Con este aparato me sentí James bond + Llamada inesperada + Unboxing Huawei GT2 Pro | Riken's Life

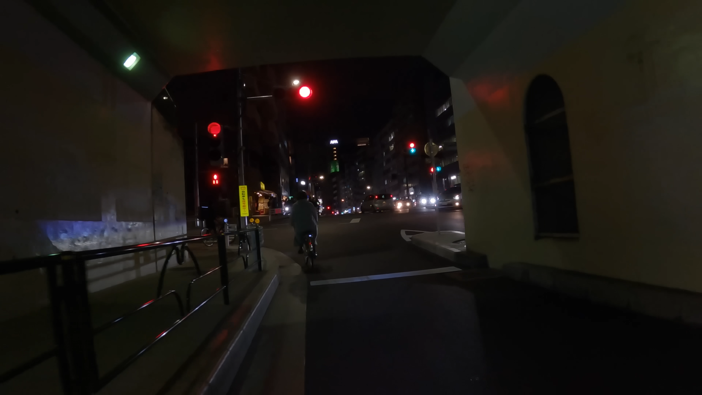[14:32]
Y ahorita estamos pasando Más o menos Por el barrio coreano El cual está Al ladito de Shinjuku De hecho creo que es parte De Shinjuku Pero no estoy Como 100% seguro
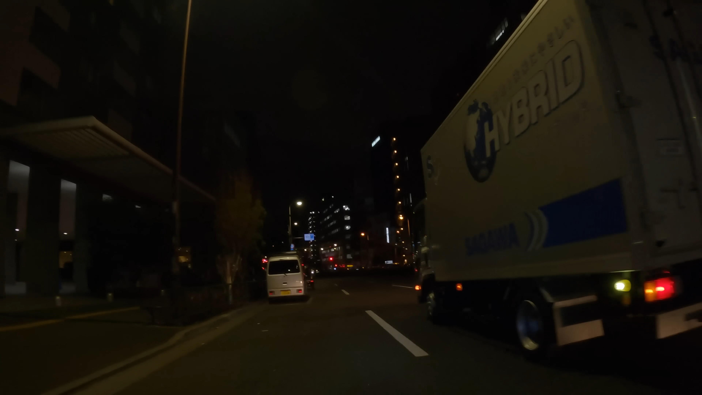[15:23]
¿Por qué? Ahorita ya estoy Básicamente llegando Al Aikido Ya faltan unos Minutitos Nada más Esta subidita Esta canija Es la que Está más difícil De todo el tramo